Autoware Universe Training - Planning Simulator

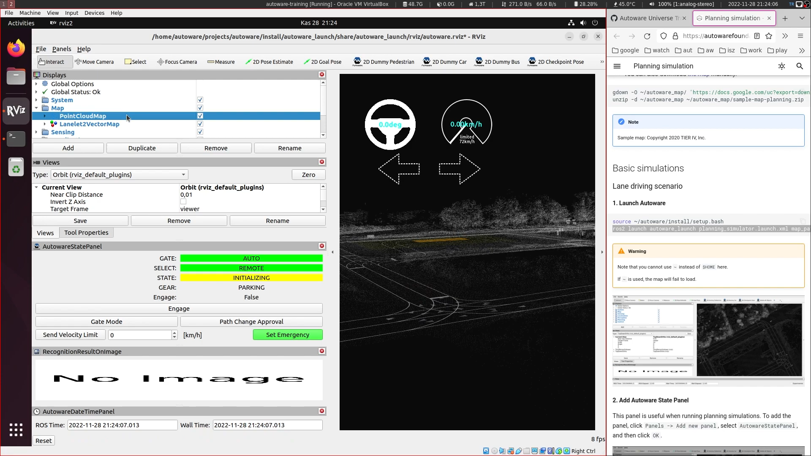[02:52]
But I think I will turn off the point cloud map because in the virtual machine without GPU it's running very, very slowly.
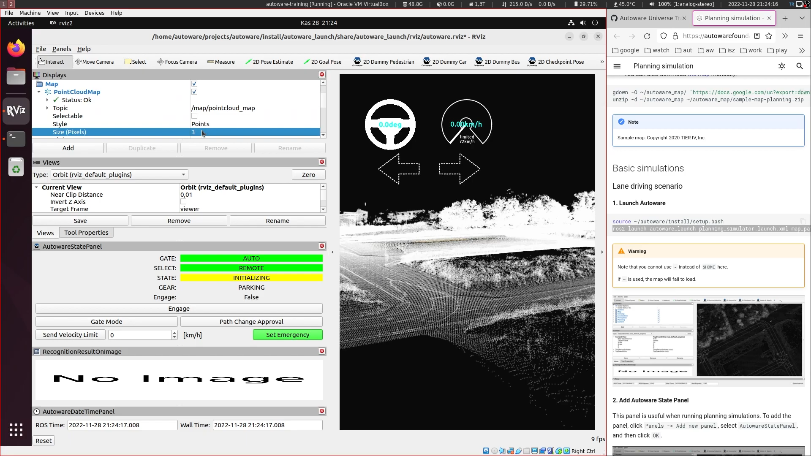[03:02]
But you can also enlarge the point cloud so that we can visually see what this environment looks like.
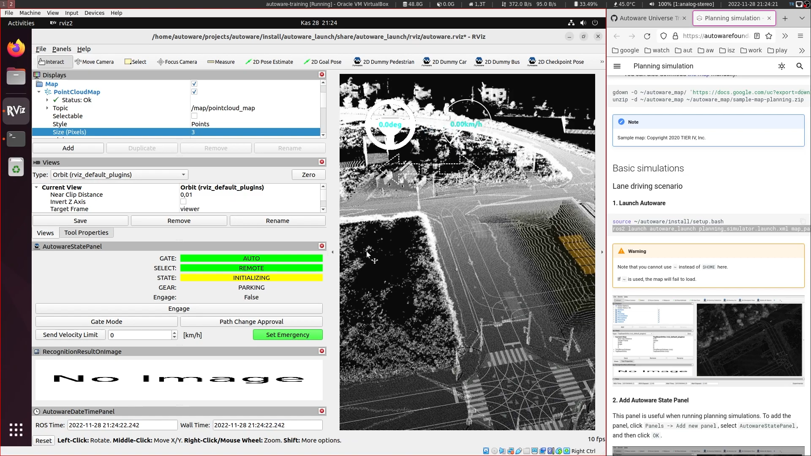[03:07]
Or maybe I will just keep the point cloud, it's better.
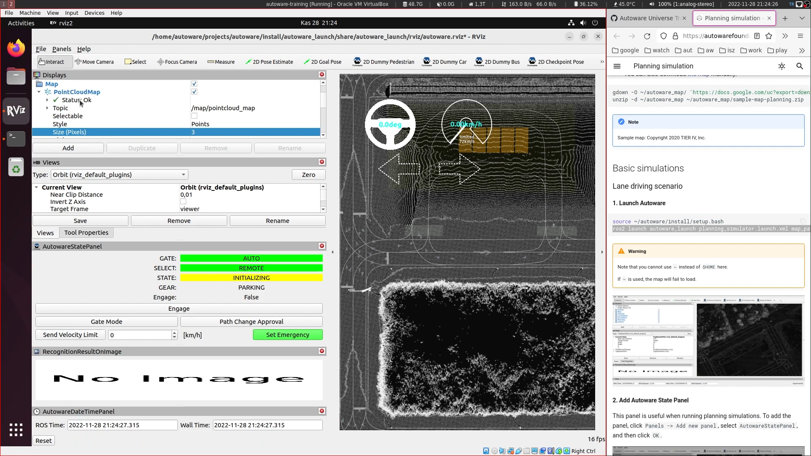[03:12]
And let's go back to the top down view with the viewer frame.
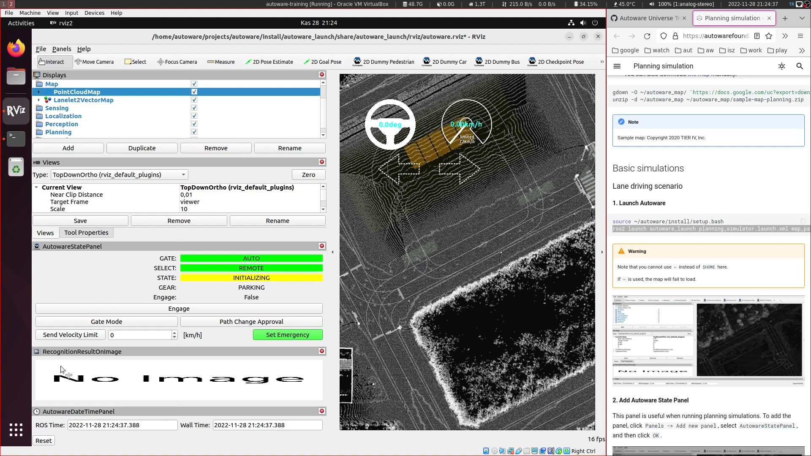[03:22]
And we have this recognition result on image here. So we can also close this one because in planning simulator we don't have those visuals.
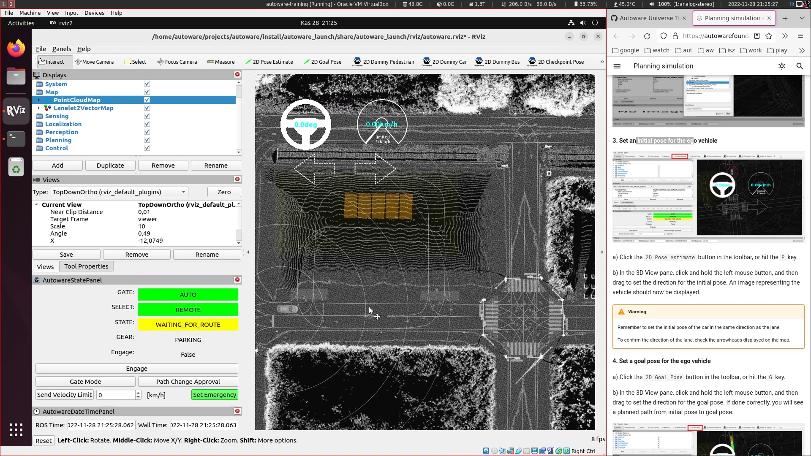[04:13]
So we have the vehicle here and then the next step is to set the goal pose and this is done with the second button here. So let's put it here.
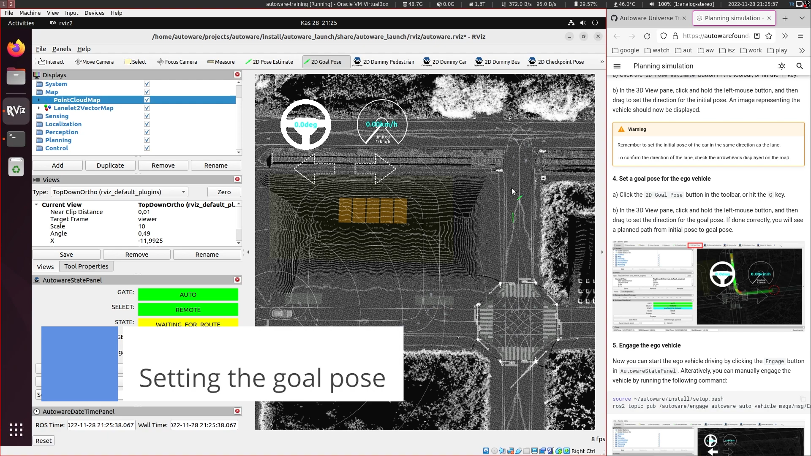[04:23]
Now it has created the mission planner route and the local planner route.
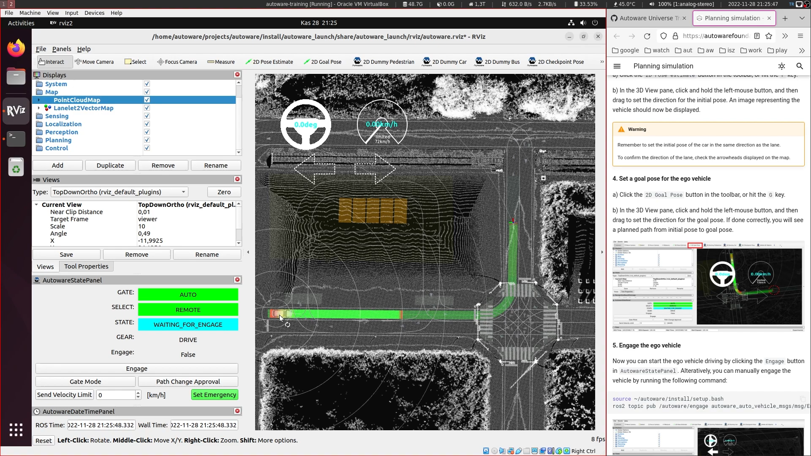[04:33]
So the colors in the local planner route represent the velocities aimed. So green means fast,
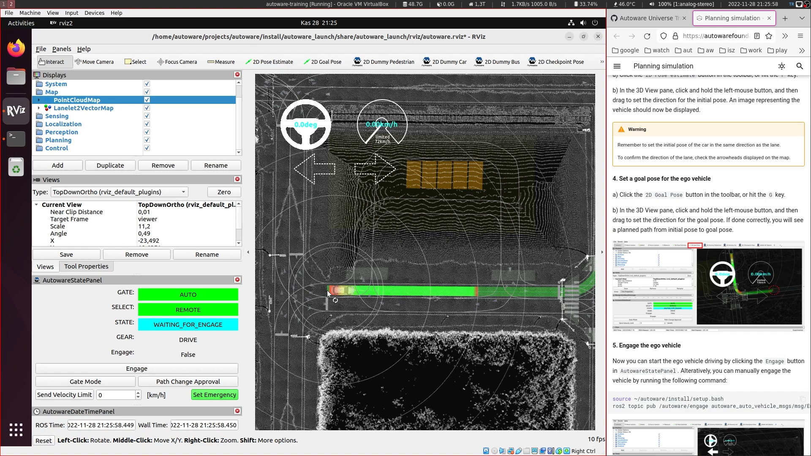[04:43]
the red means just stopping and it's a gradient of these colors. Also towers and in the mission planner, you can also see some red here. And let's engage the vehicle. And then it should start moving. So here you can see the velocity of the vehicle, the signals that right now it's going to turn left. So it's using the left turn signal.
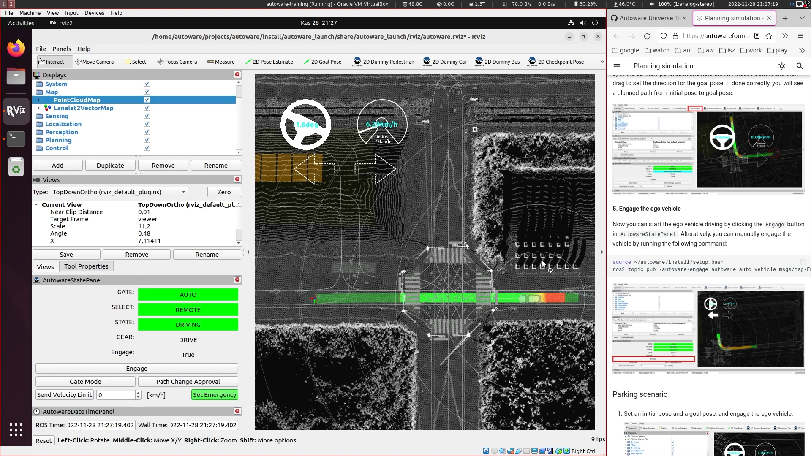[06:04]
So let's say we are here and we want to go here and it should plan. And once we press engage, it should just start going. And as the vehicle goes, the next tutorial is for parking.
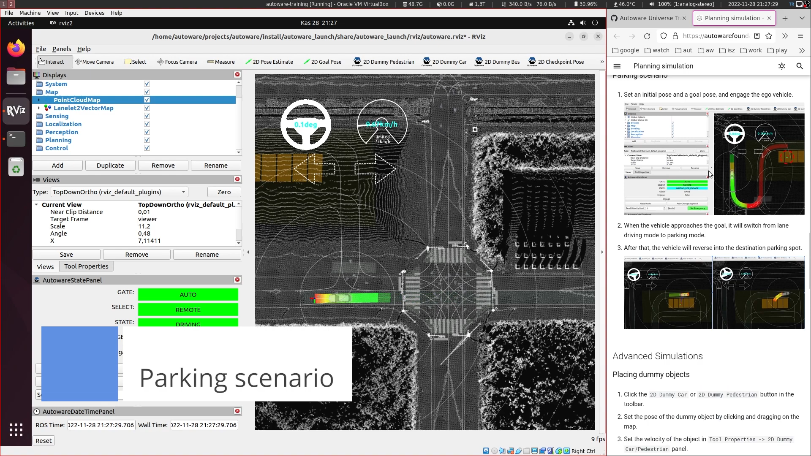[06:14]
For parking, everything is exactly the same. It's not polished yet. So it doesn't always park perfectly. So it's open to contributions, but let's try.
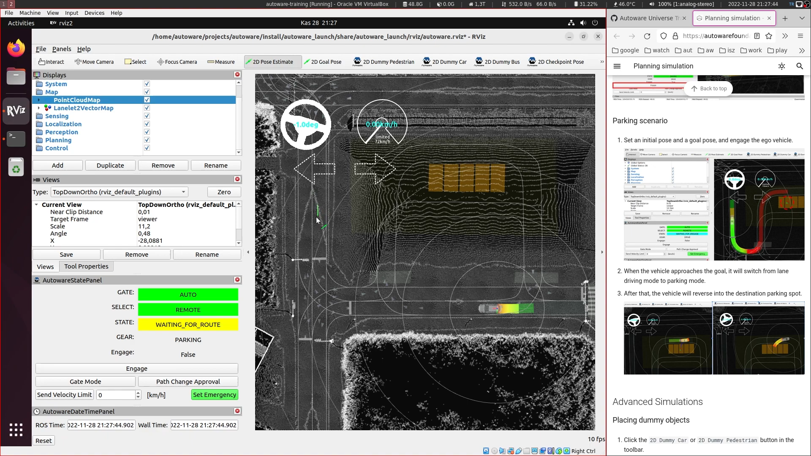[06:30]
So let's put the vehicle here and now we need to set a goal pose. So you can put in any of these. I will try to put to the center one so that there is an issue here. So if you put it so downwards, then it won't be able to park because it's expecting to go and park from the top. So I try to put it a little bit above here until it plants from top.
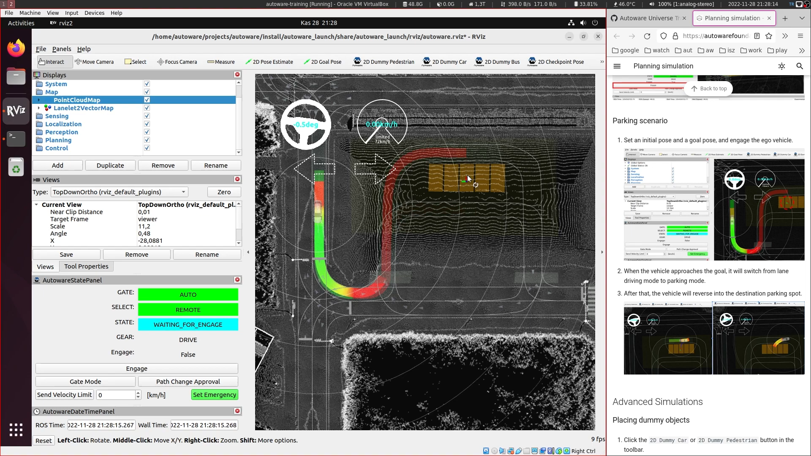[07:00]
And once it plants, we can engage it. So there is a stop point here probably because there is a red here, red color. But once it gets there, it should become green again. Yeah, now it will proceed to go.
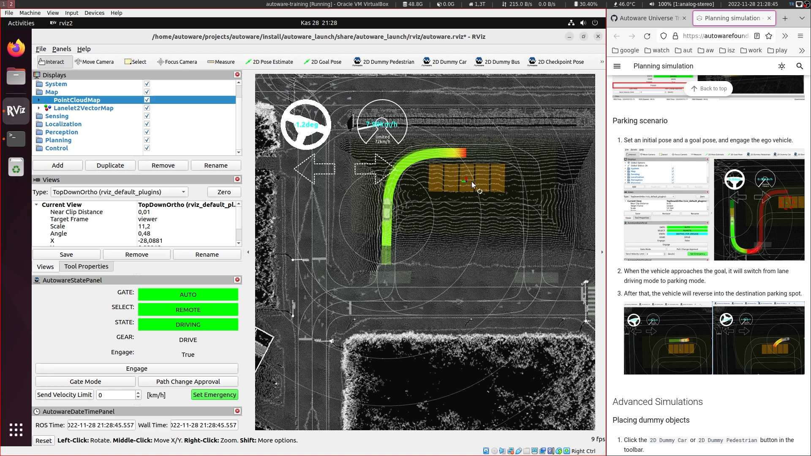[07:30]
So once it gets there, a separate planner launches and it does free
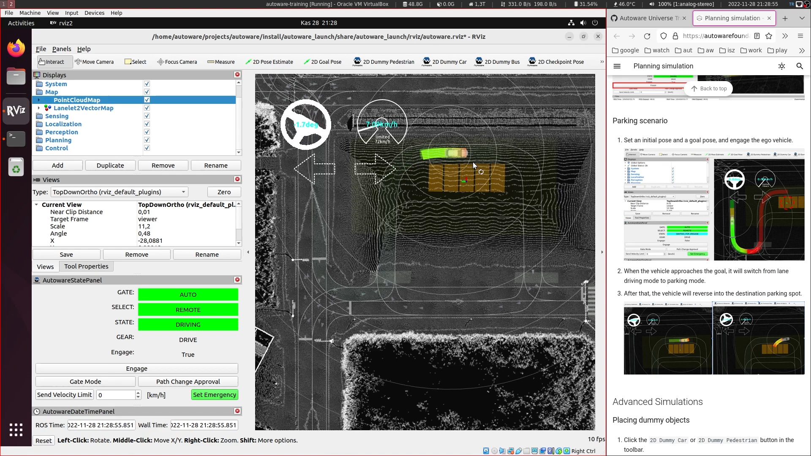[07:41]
space planning to park backwards here. So now we can see the second planner running, that's the blue one.